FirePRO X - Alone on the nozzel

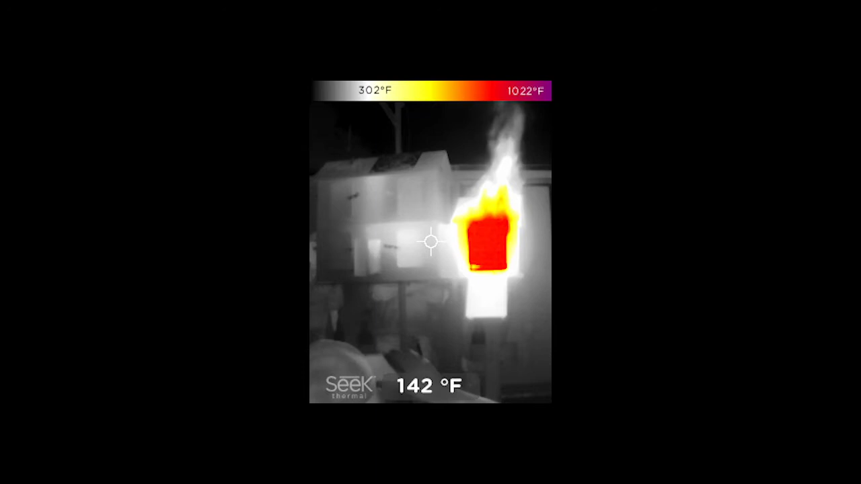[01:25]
On screen: spot 142°F, scale top 1022°F, scale bottom 302°F
I can see those conditions changing. I can turn around and see my fellow firefighters making that hallway and suddenly has grabbed the victim.
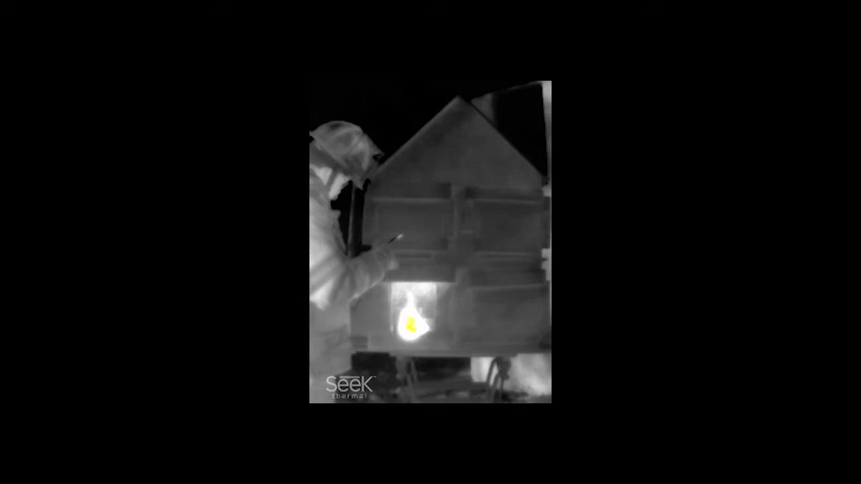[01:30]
I can communicate for them.
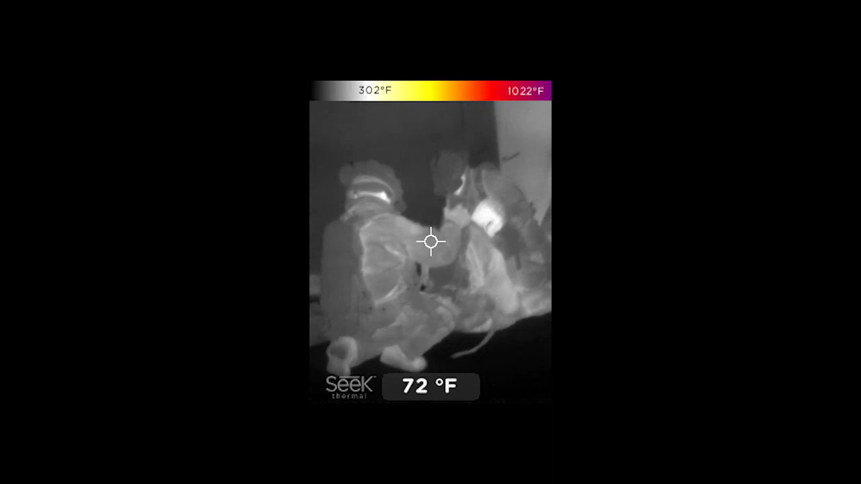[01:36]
On screen: spot 72°F, scale top 1022°F, scale bottom 302°F
Victim, victim, victim, located, Alpha Bravo corner, firefighter, so-and-so is bringing the victim out. This doesn't get in my way.